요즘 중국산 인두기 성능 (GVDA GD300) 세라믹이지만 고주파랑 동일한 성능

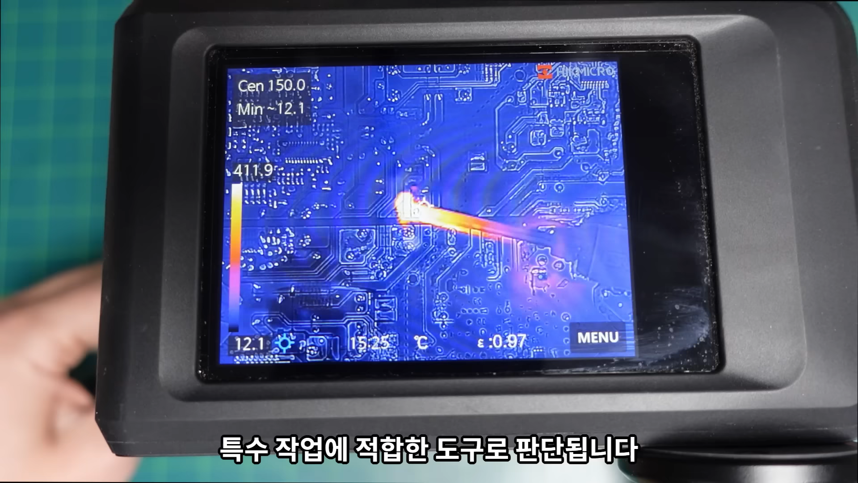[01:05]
그리기 같은 특수작업에 적합한 도구로 판단됩니다. 지금 보시면 온도가 내려갔다가도 실시간으로 세팅된 값으로 곧바로 회복되는 것을 볼 수 있죠.